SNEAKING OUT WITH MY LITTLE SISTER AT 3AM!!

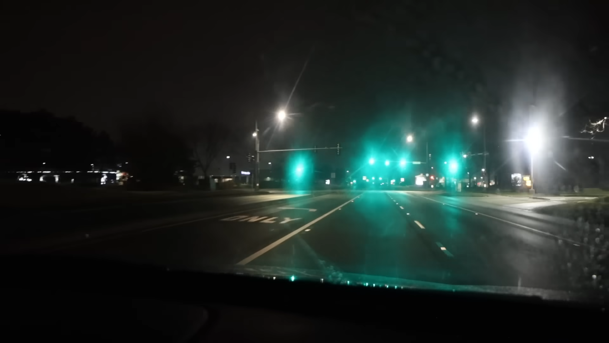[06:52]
Guys, miren, literally, ni un alma de Dios. No hay ni un carro in the street.
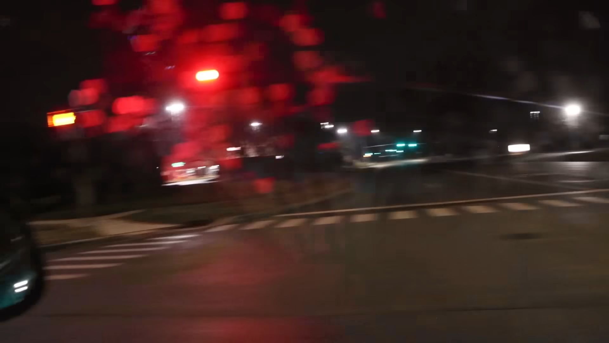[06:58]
Sí, it's a school day. ¿Quién va a estar afuera ahorita? Is McDonald's open? No, this one is closed. There's an open one? There should be.
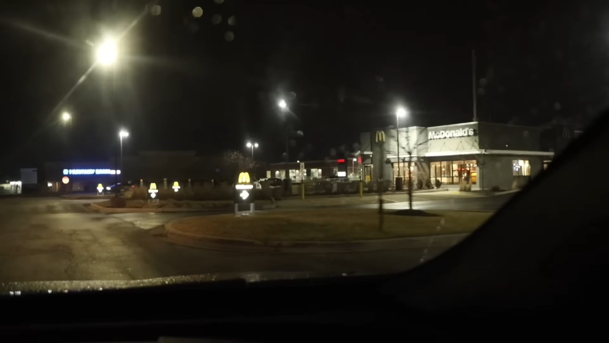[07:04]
Guys, we're pulling up to McDonald's. Creo que sí está abierto, ¿eh?